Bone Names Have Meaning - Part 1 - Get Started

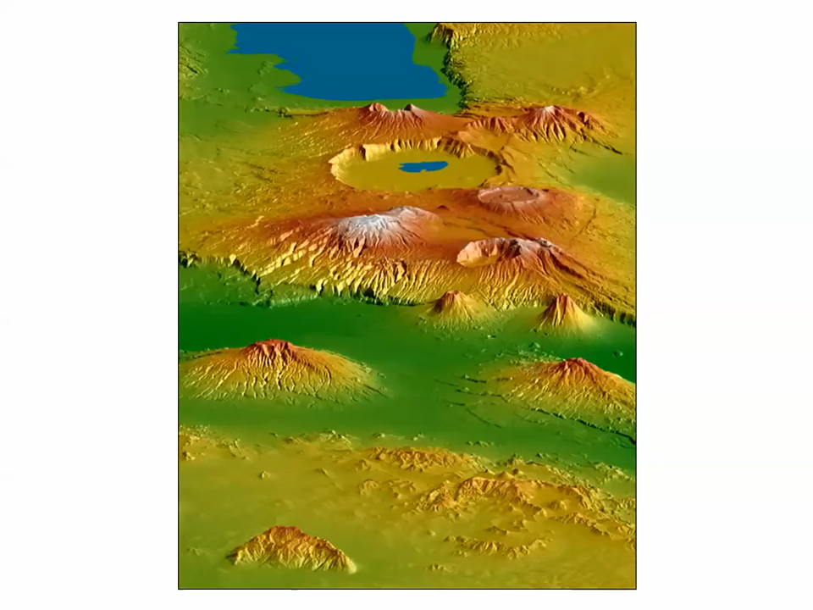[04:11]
Here's a satellite image of a part of the world to which I've taken many groups of students on field trips, the Ngoro Ngoro region of Tanzania in eastern Africa. There are many geographical features you can pick out in this image.
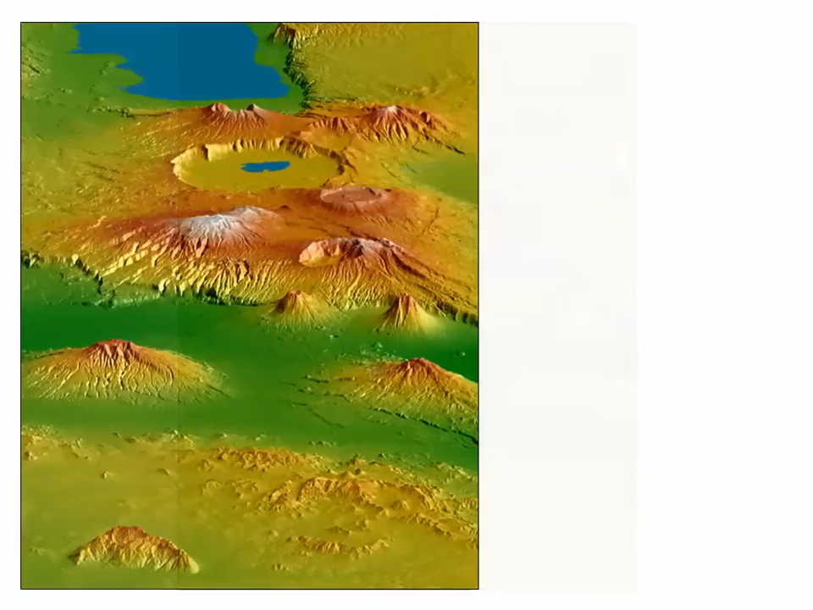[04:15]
You've seen enough geography images to know how to spot a lake or two.